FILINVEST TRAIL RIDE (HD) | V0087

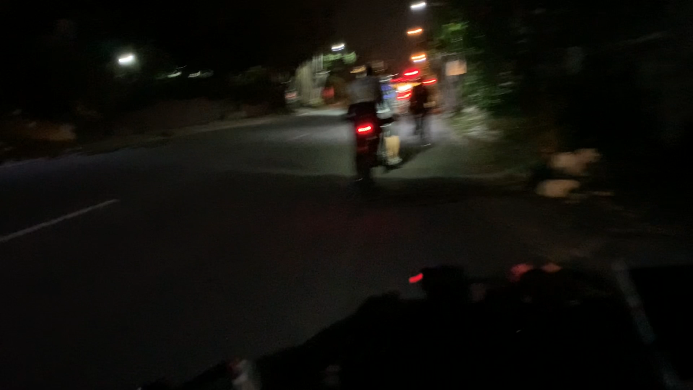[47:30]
ito yung Concha Cross. So mga kaingi, pasensya na, medyo madilim dito, no?